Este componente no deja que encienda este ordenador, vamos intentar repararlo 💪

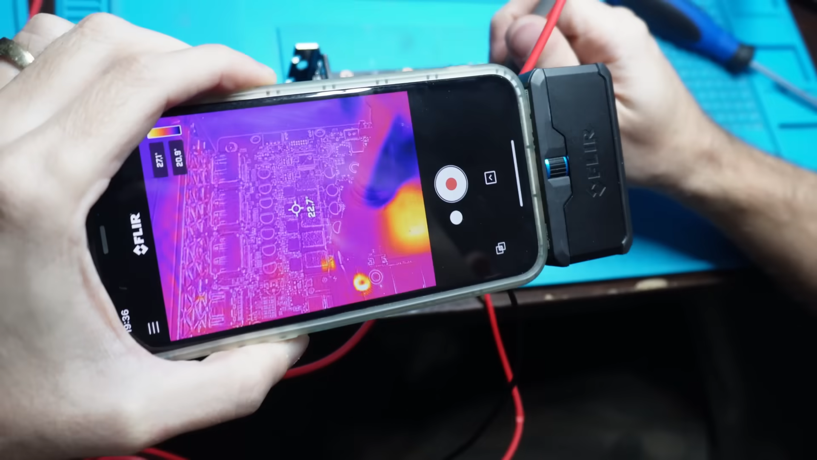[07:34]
ahí estoy inyectando fíjense mire voy a quitar voy a poner de nuevo lo ven ahí voy a quitar voy a poner de nuevo con ese que se mira ahí voy a quitar voy a poner de nuevo
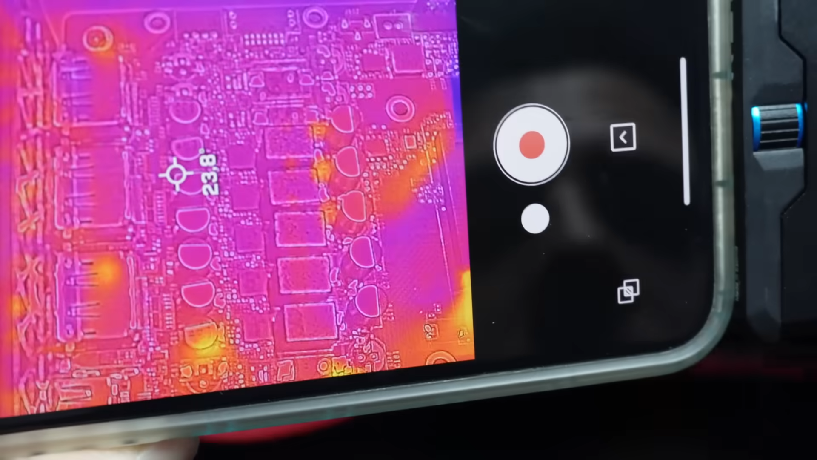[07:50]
a ver la zona que menos marca es por aquí por esta zona acá a ver señores esta cámara térmica